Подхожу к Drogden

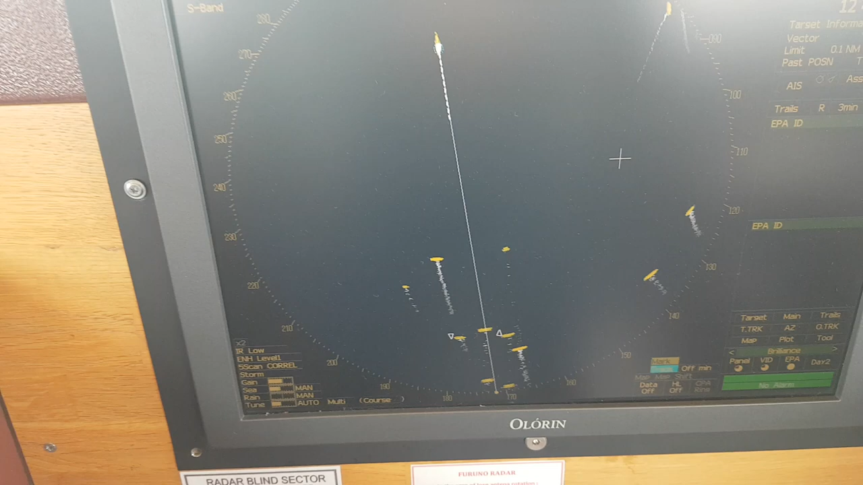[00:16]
Видим мы на радаре очень много-много целей Сегодня опять же хорошая погода
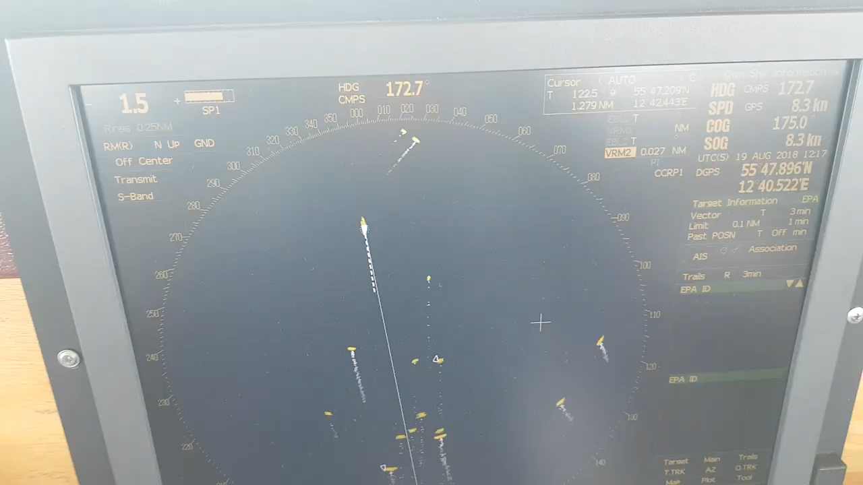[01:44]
шкала выставлена полторы мили этого достаточно чтобы хорошо было видно на радаре все цели
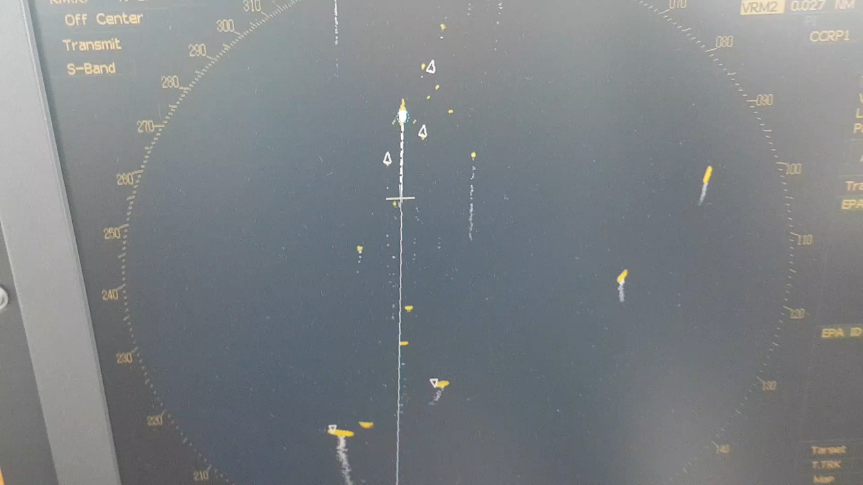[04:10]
что у нас на радаре мы видим цели маленькие куча на радар вообще не имеет смысла смотреть потому что ты проследить каждую цель не сможешь кто-то говорит рассчитывать маневр и так далее